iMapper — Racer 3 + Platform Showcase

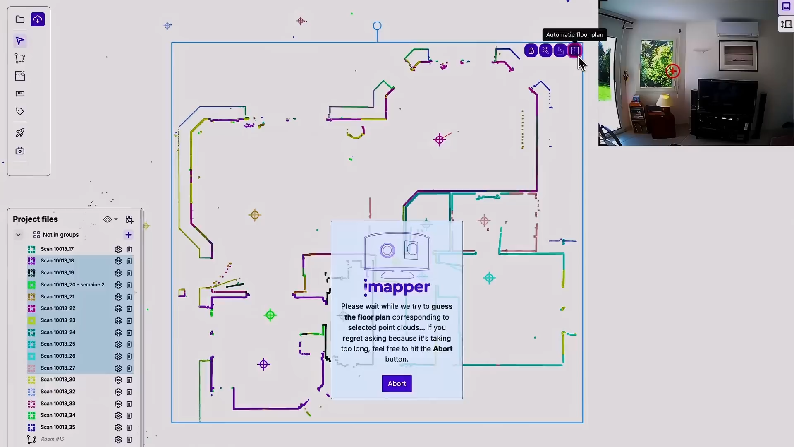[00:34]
With the automatic floor plan function, Imapper recognises wall thickness and you can insert windows, openings and doors.
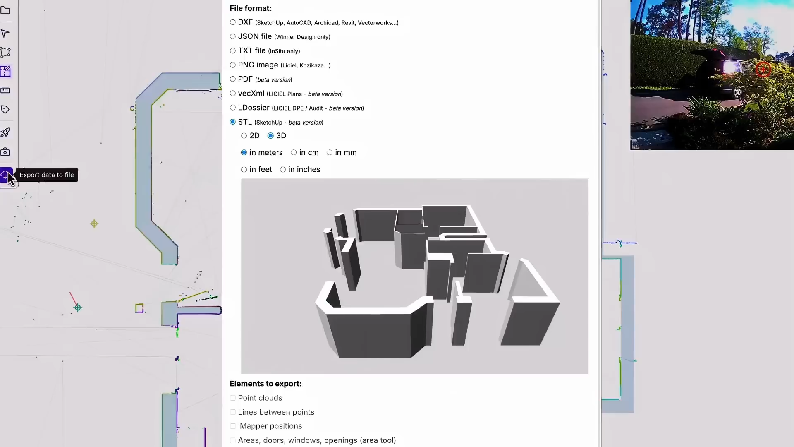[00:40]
Once your changes are complete, you can export them to your favourite drawing software.
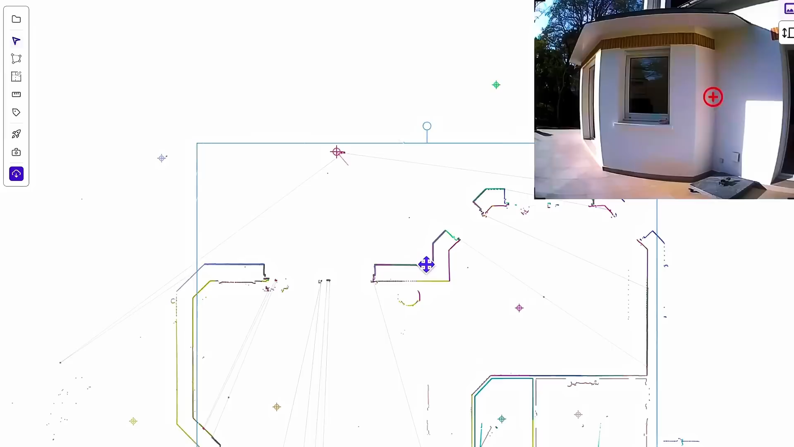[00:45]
Each measured point is associated with the photos, so you can see where you took each measurement, also works outdoors with a range of 15m.
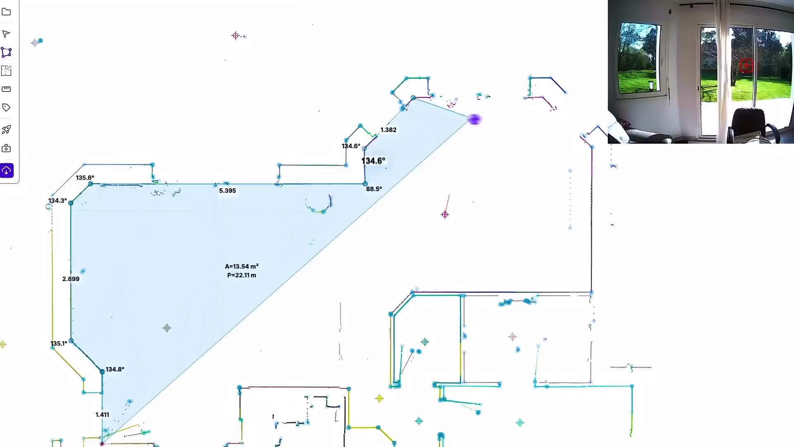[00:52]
features. You can accurately measure the angles of the room, the distance between any points,
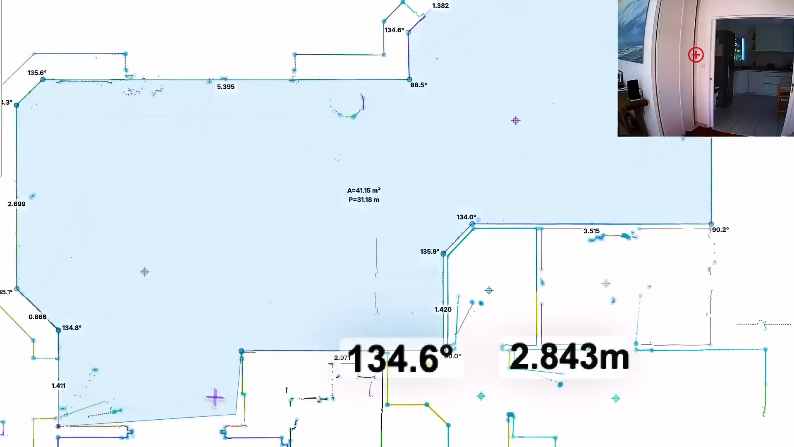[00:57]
wall thickness as well as room area, so you can make quick estimates and share measurements with your co-workers.
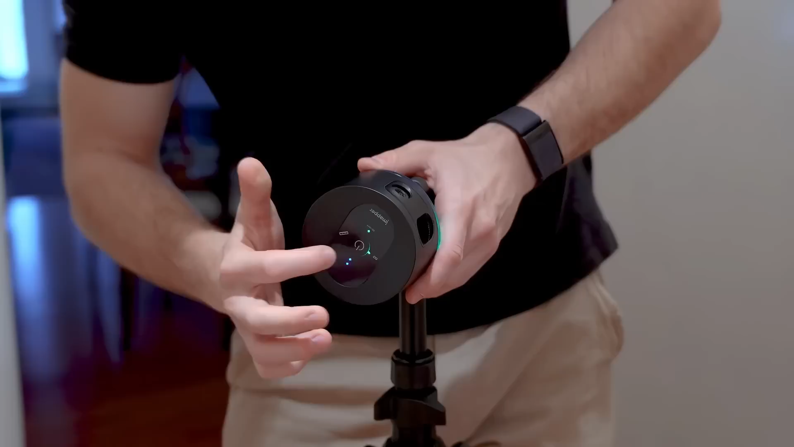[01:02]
By rotating the Imapper on the tripod,
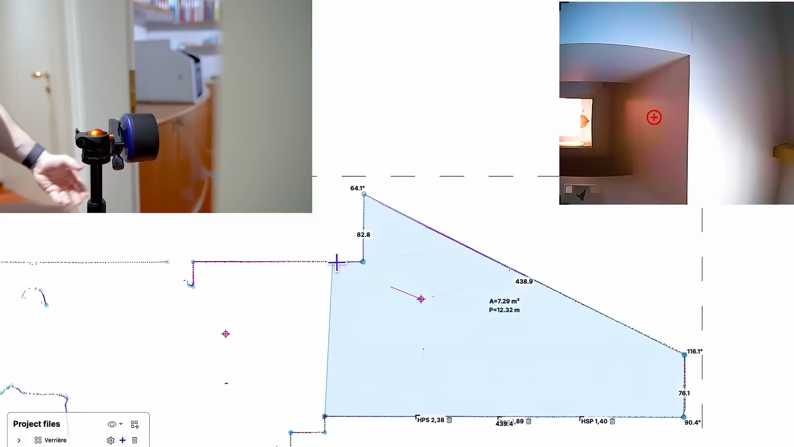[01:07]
you can make vertical cuts to measure room heights, slope of the ceiling and stair angles as well as detect structural inflections.
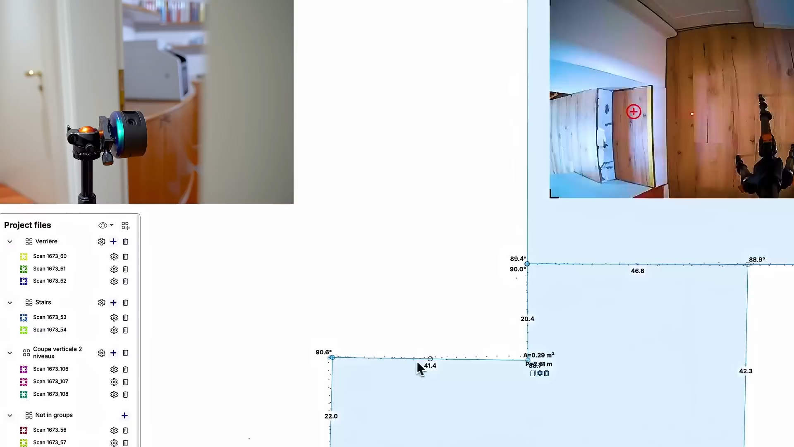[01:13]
Imapper is compatible with SketchUp, AutoCAD, Archicad, Rivet and many other drawing software.